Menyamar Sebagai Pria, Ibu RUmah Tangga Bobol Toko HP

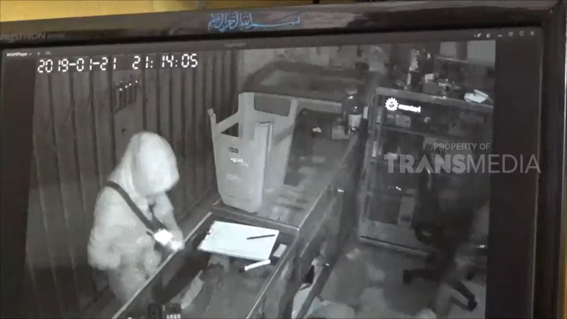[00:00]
Perpakaian layaknya pria dengan jaket bertudung, seorang ibu rumah tangga terekam kamera pengawas membobol sebuah toko telpon genggam.
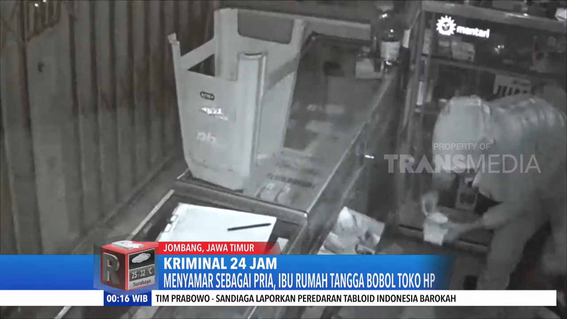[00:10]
Tanpa halangan, pelaku menggasak HP dan uang tunai 2,2 juta rupiah dari etalase toko. Tak butuh waktu lama, polisi meringkus perempuan warga desa Kayangan Jombang, Jawa Timur ini berdasar rekaman CCTV dan sinyal HP curian yang masih aktif.